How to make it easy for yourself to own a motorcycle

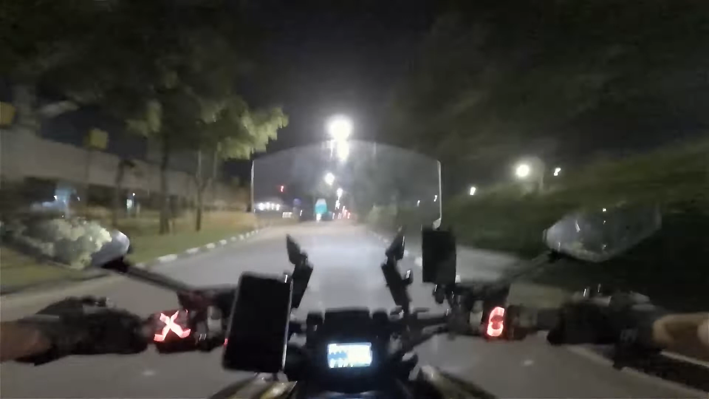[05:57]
what kind of offering they have, you know, what kind of discounts they have. You know, it'll make your life easier, especially if you ride motorcycles every day. So now I'm making a U-turn, go back home.